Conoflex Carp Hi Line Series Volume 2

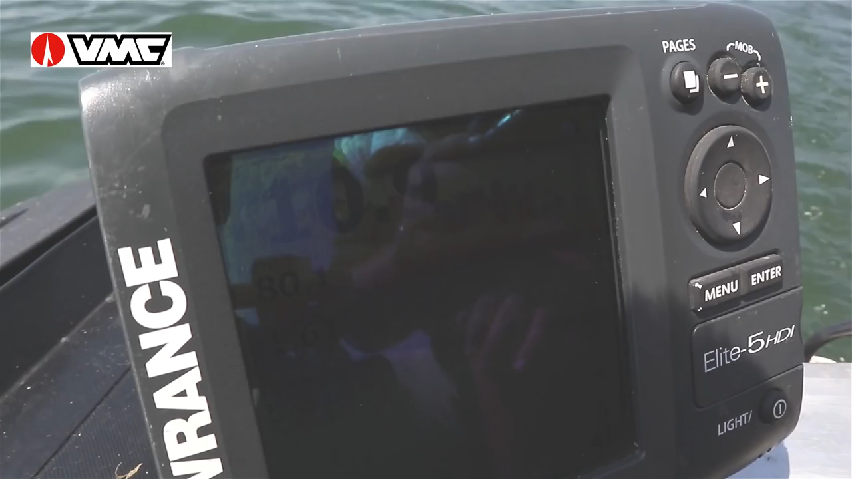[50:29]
En dis waar hulle voer. En dis precies waar ek al my vis gevang het so ver.
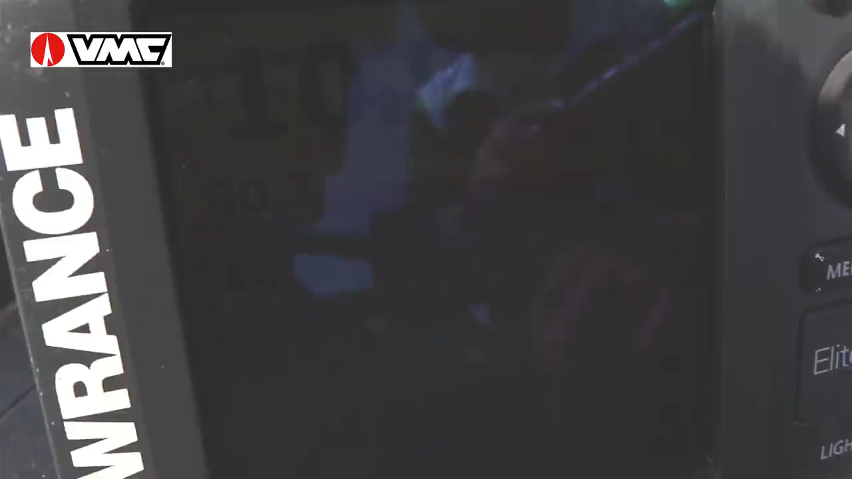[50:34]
Kyk daai pocket daar. Dit is precies wat op waarvan ons kyk.